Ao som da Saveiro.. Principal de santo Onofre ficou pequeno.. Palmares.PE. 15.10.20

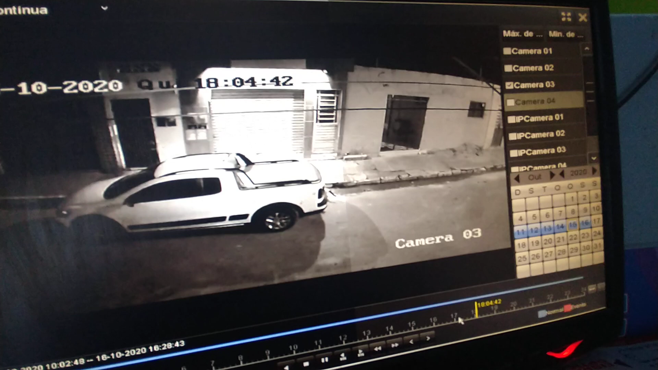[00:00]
No começo tem ninguém, ó. Deixa eu acelerar aqui. 64. Vamos ver se tem ninguém. Vamos ver aqui. 64. Aí vai aumentando. 6h30. 6h4. Vamos ver 7 horas. Começar a chegar gente. 7h21.
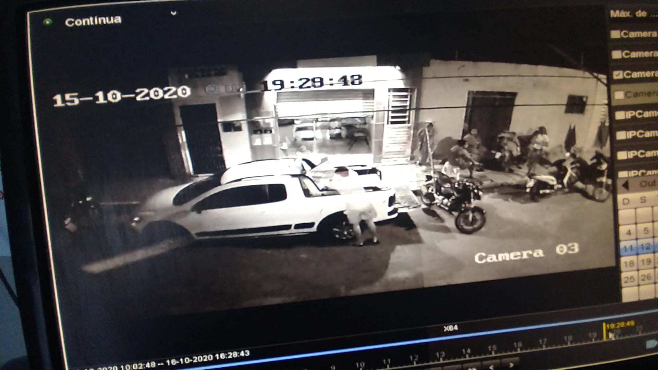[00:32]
7h27. Vai enchendo de gente. Aí 43, ó. Vai aumentando aqui. Aí 8 horas. Santo não ficou pequeno, vou ontem. Já sa Verona. Aí.
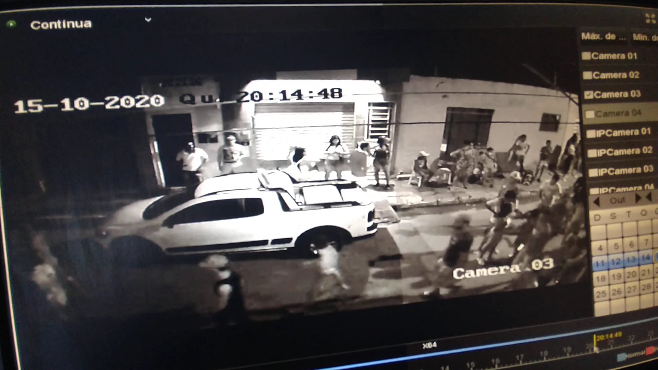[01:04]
8h13. 8h24. Olha a galera aí, ó. Chegando. 8h24. 8h30. E o som rolando. Tá saveiro aí. Fiz vergonha não, tirando a principal não. De Tiagão aí. Né, sente bem aqui, inovando sempre, olha. Olha. Tá sem gente.